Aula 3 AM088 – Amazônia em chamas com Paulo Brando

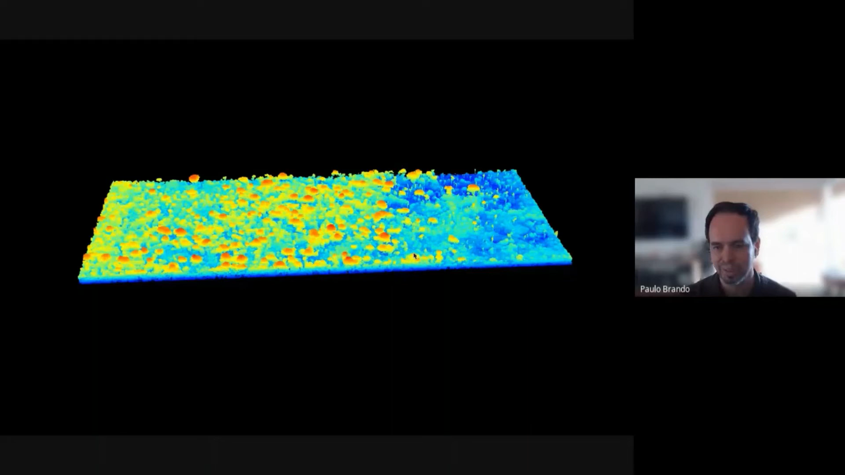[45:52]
que é um campo de soja e você vê que aqui é a parcela daquele tratamento queimado a cada 3 anos e a gente pode ver aqui toda essa área basicamente destruída sem nenhuma árvore grande. E nessas outras áreas ela é muito mais aberta, mas as árvores menores que sofreram mais. Então, a quentura e esse vento que vem das áreas dos campos agrícolas acabam
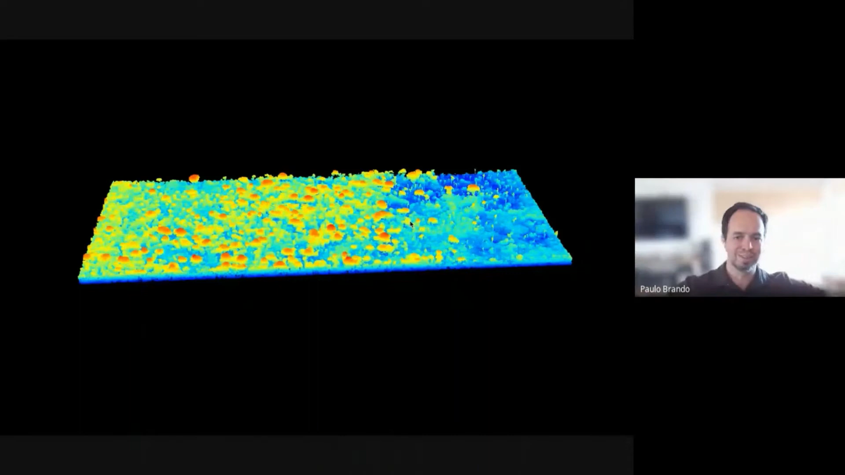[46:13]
virou 500 metros hoje em dia. Então, é super importante e só uma imagem para mostrar aqui bordas no Xingu,